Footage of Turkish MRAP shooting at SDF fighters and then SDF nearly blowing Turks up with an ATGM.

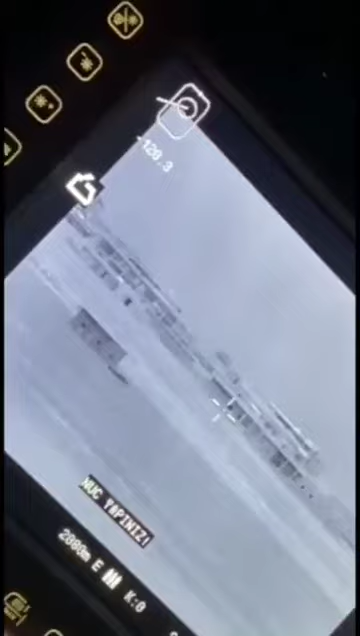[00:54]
Komutanım patlattık valla Komutanım patlattık patlattık Olur korkun sen dur Bir şey görüyor